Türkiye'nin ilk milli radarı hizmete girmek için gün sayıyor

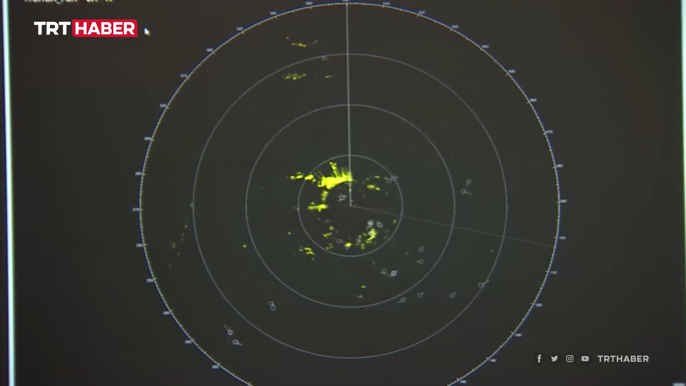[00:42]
Yerli ve milli imkanlarla geliştirilen radar, hava trafik kontrol hizmetlerinde birincil ve ikincil gözetim radar fonksiyonu sağlayacak. 1 milyon kilometre karelik Türk Hava sahasında gözetim aracı olarak kullanılacak sistem,
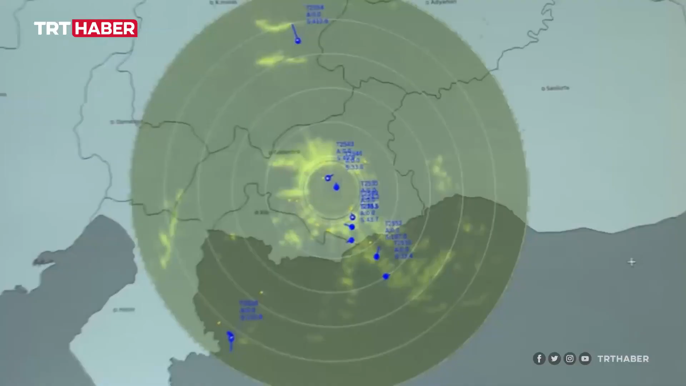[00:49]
Türkiye'nin bu alandaki dışa bağımlılığını azaltacak.